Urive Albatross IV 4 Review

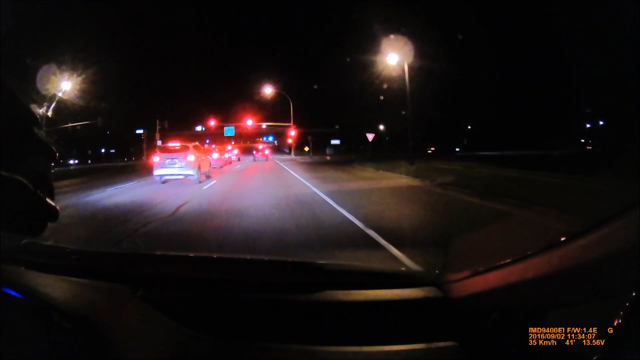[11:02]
I feel like at night this camera might not actually perform as well in terms of detail. I'd say the brightness is pretty adequate. Even in dark areas, my headlights seem to light up the road quite a lot in front of my car, but then the video still looks pretty grainy. My first impression was that other two channel systems that I've tried had a little more detail in their night video quality,
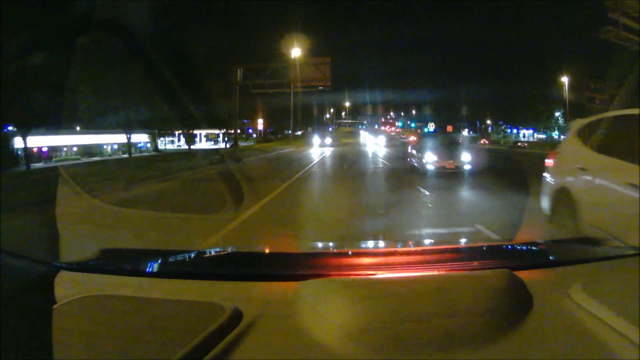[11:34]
but like I said it's really hard to compare because a lot of times they're very similar. But I would say overall the brightness of this camera at night is one of the pros of it. So here you can see this is one of the roads I like to test at
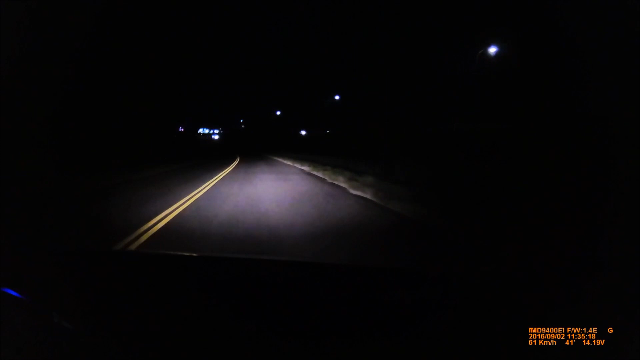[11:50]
night because there's no street lights at all, and like I said it lights up the road very well. So this is why I think the brightness at night is actually pretty good. And this is actually with the brightness all the way down. When comparing clips with the night vision or the brightness all the way up on the camera, I did start to notice that there were little details I could make out better,
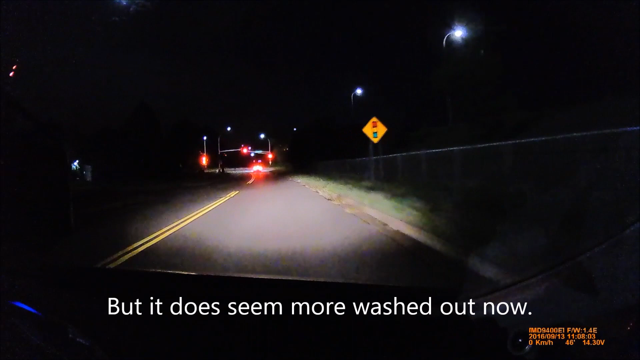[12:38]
But the reason I originally put it all the way down was because cars right in front of me were reflecting so much on their license plate I couldn't read a car's license plate right in front of me.